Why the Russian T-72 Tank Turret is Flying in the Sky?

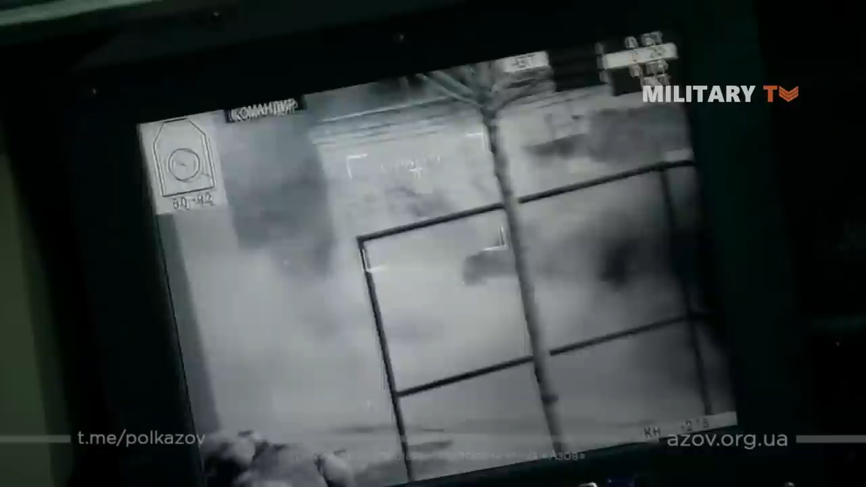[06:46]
In one notable instance, a Ukrainian BTR-4 gunner successfully destroyed a Russian T-72 by accurately targeting the thin side armor covering the ammunition storage at close range.